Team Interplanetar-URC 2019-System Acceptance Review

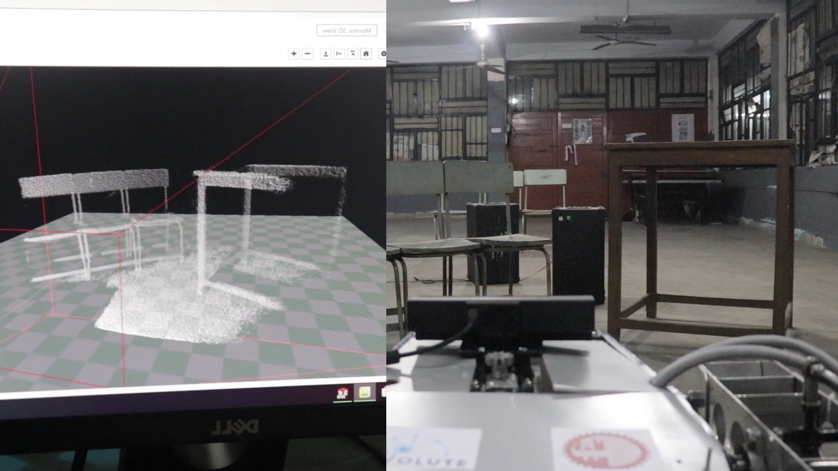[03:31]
this year we are using a Kinect sensor for close-range 3D mapping and a leader module for overall 2D mapping of the obstacles.